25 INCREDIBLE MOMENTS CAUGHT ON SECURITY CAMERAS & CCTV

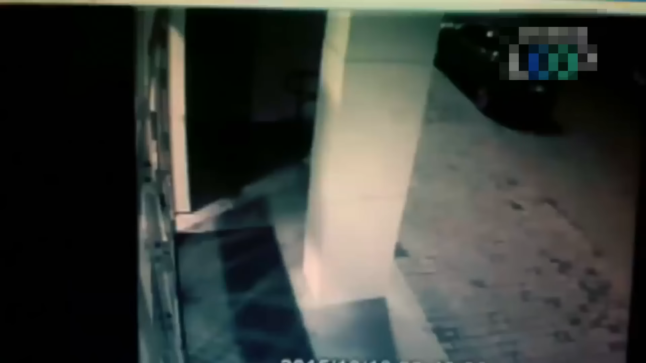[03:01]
cctv captured this bear in russia breaking into a mall luckily the bear wasn't injured and nobody else was injured either
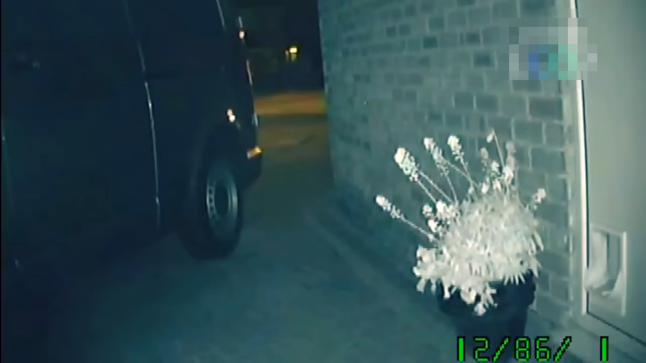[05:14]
when you think of a cat you don't really think of someone or something that would be a kleptomaniac but this cat proves everybody wrong with its success